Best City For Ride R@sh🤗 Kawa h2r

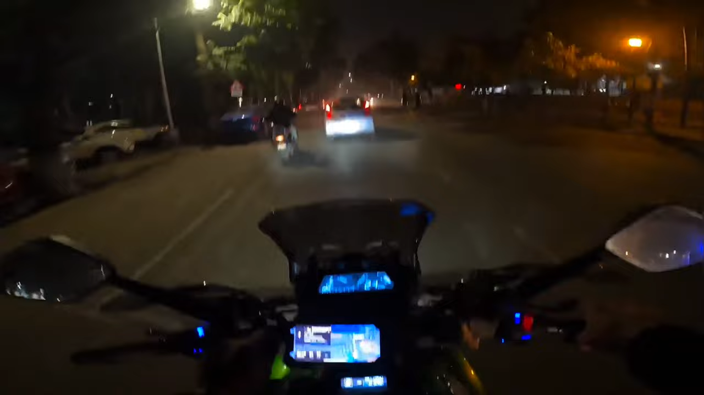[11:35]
तो अब चलते हैं। अभी वापसी चले हुए हैं लेकिन यार ट्रैफिक इतना ज्यादा है ना, बड़ा ज्यादा टाइम लग जाता है।
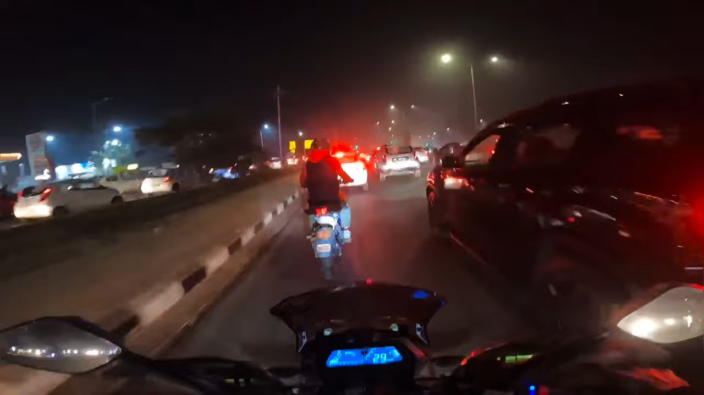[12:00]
देखो यार कैसी है गाड़ियां लगी हुई।